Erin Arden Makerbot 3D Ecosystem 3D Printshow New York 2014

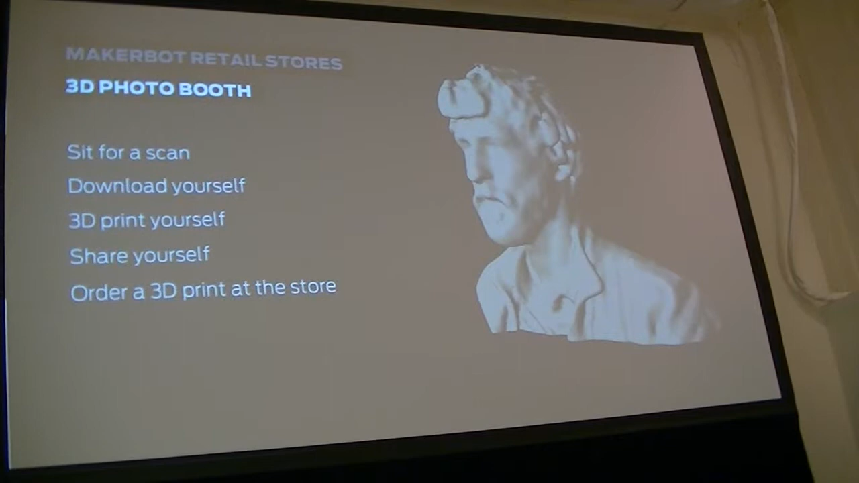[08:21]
Literally, it takes, I don't know, 15 to 30 seconds to get one scan done. And you end up getting three scans done just by sitting in a little chair, and the scanner will spin around.